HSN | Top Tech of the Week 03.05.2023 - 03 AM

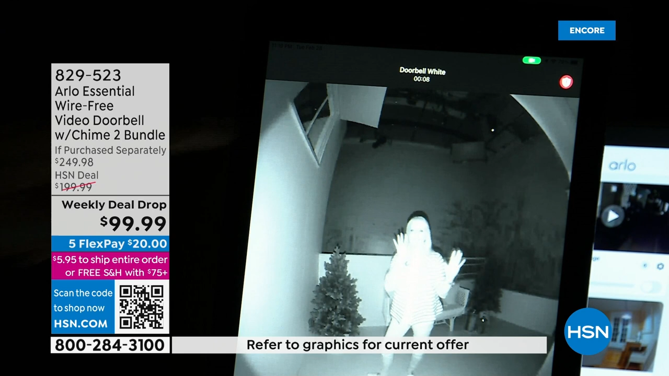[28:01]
called infrared night vision so it detects somebody at night look how dark it is it's pitch black in here and again you can pinch and zoom the field of view is head to toe so i want to oh my gosh hold on what is that there's a creeper behind me oh my gosh wait you guys okay so if this was happening you can
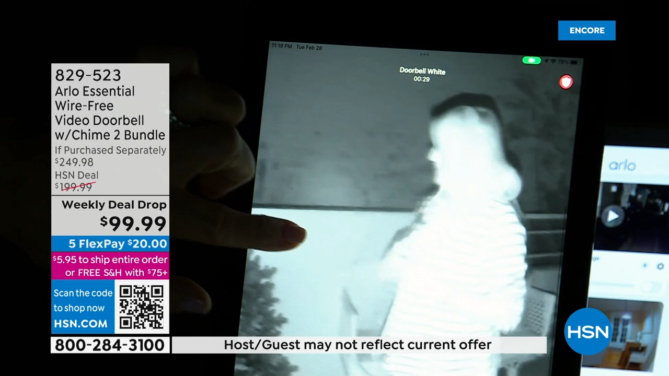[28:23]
zoom in i'm zooming in on the bad guy right there which meanwhile it's recording this
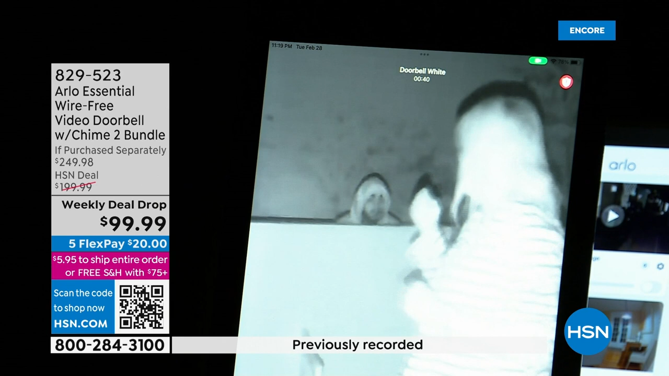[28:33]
is so funny so i can tell suzanne has on a striped little kind of a cardigan i can see her shoes look at the guy back there popping you see his head popping up and down he's in a hoodie if you had to describe him to the police i'd say super creepy and it's just his head which is even creepier that's so funny and then okay if i wanted to talk i could have